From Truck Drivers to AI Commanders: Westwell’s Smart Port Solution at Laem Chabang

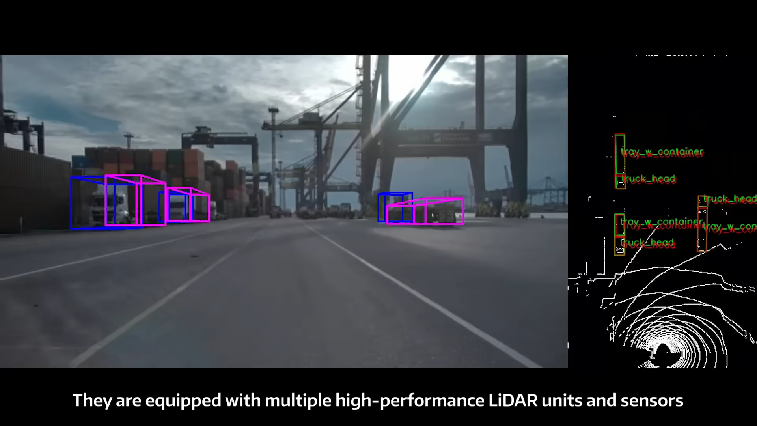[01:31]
They are equipped with multiple high-performance LiDAR units and sensors,
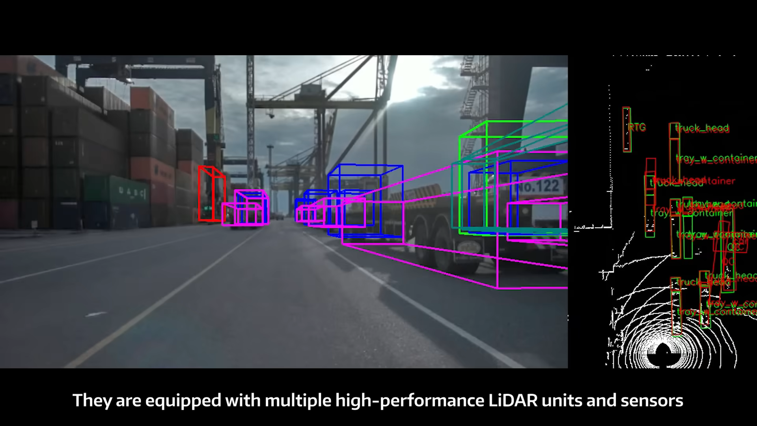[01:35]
enabling efficient and reliable movement across diverse conditions and harsh weather.